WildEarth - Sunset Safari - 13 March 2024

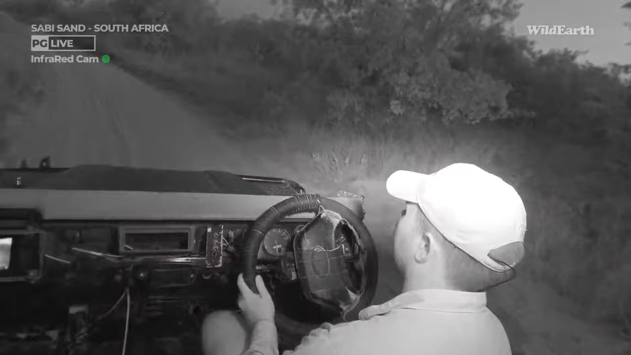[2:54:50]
So you will have noticed that we've turned on the infrared. It is starting to get a little bit darker here in Juma.